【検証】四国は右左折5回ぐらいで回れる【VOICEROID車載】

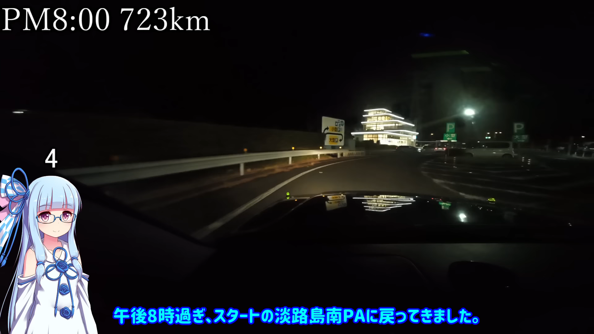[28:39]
ナルトジャンクションを通過してナルト道へと戻り、午後8時過ぎ、スタートの淡路島南パーキングエリアに戻ってきました。下りの設備に比べ、こちらはずいぶんシャレたガラス張りの駅舎です。展望台もあります。